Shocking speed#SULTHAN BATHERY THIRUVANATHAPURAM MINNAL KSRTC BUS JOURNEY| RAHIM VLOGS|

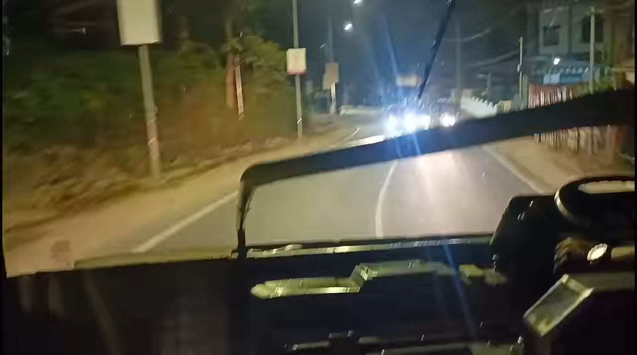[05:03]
അപ്പോൾ 10 മണിക്ക് ബത്തേരി സ്റ്റാൻഡിൽ നിന്ന് എടുത്ത ബസ് 10:20 ആകുമ്പോഴത്തേക്കും ഇപ്പോൾ കൽപ്പറ്റ ഈ ബസ്സിൻ്റെ ആദ്യത്തെ സ്റ്റോപ്പിലെത്തിയിരിക്കുകയാണ്.
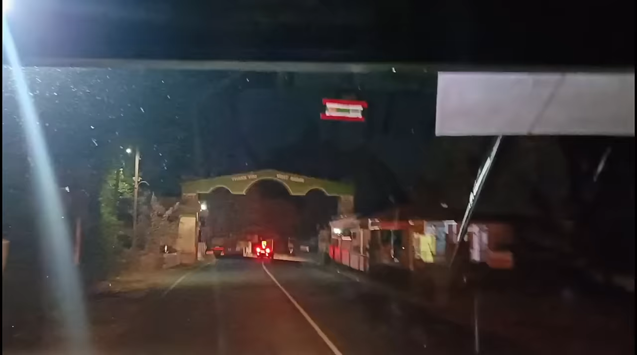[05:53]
ഇപ്പോൾ ബസ് വയനാട് ചുരം ഇറങ്ങണം, വയനാട് ഗേറ്റ് കടന്ന് ചുരത്തിലേക്ക് പ്രവേശിച്ചു.
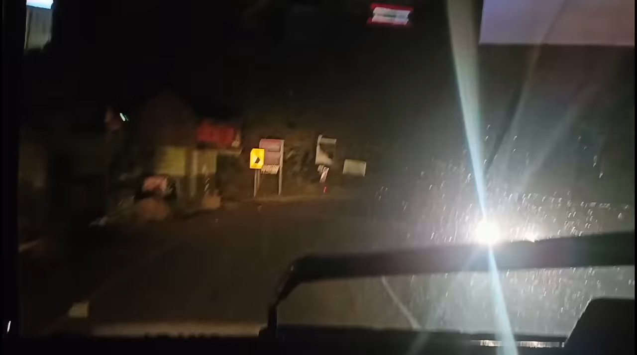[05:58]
ഇപ്പോൾ ഇതുപോലെ ഈ കറക്റ്റ് ടൈമിംഗ് കീപ്പ് ചെയ്യുന്ന ചില ബസ് സർവീസുകൾക്ക് ഈ രാത്രിയിൽ ഈ ചുരം വഴി പോകുന്ന യാത്രകളിൽ മറ്റൊരു ടാസ്ക് ഉണ്ട്.